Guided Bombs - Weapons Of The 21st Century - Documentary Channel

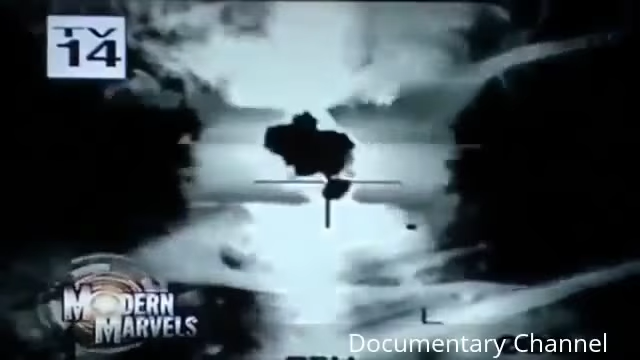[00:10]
they're precise and lethal the military equivalent of a hole-in-one
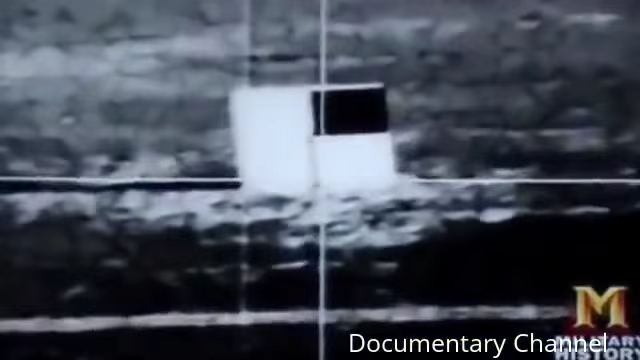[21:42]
giving rise to both a seeing eye bomb and a gps bomb that could literally hit what it couldn't see you are the bomb hunting the enemy and hurtling towards him at thousands of feet per second
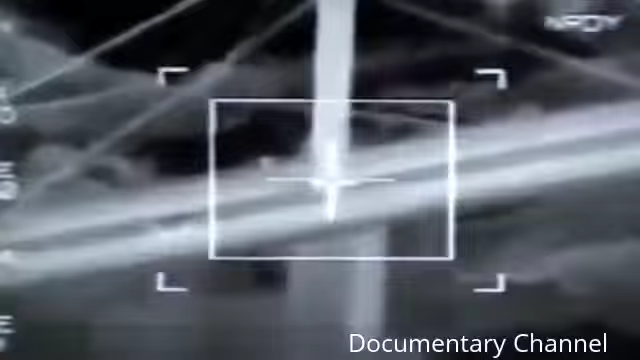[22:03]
that's the unnerving image you get from an electro optical bomb
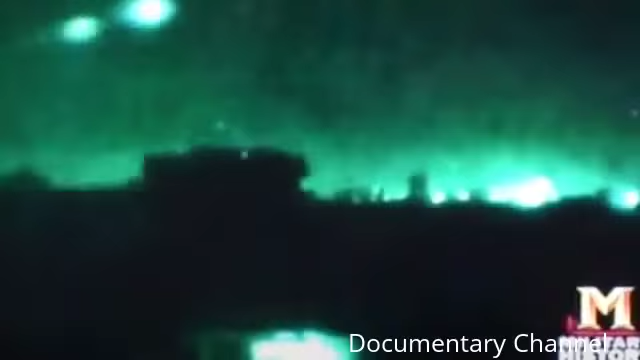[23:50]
during the 30 days of aerial bombardment all the talk was of smart bombs
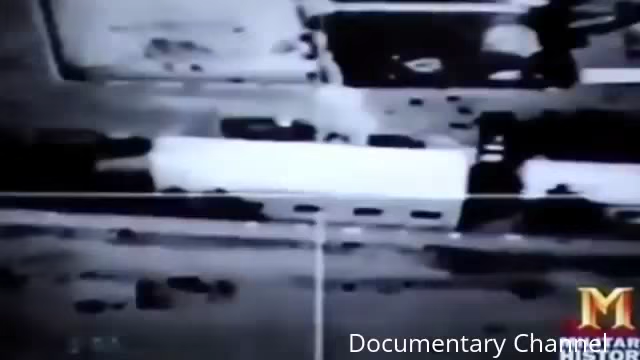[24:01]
gun camera footage from electro-optical weapons put tv viewers inside the bomb